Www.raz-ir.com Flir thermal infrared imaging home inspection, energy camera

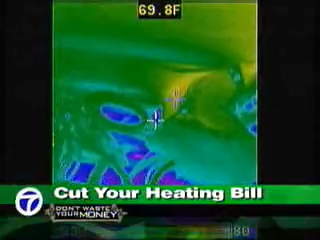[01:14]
Here's the basement wall. Here's how the camera sees it. The different colors show different temperatures. It's measuring the surface temperature. So if at any point the insulation isn't in contact or the builder or contractor didn't seal the home properly, you're going to have what's called air infiltration.
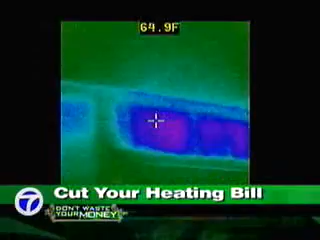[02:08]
On screen: spot 64.9°F
In here, you can see missing insulation altogether. My goodness.
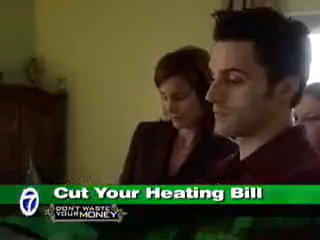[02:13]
Could that explain why they always feel cool in here? That would explain the blast of cold air as we walked in.
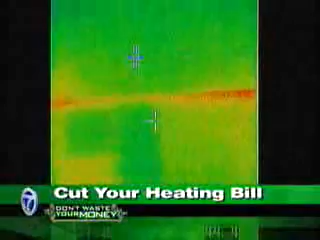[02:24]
No insulation. Wow. That's exactly what we thought. And the family room? Insulation.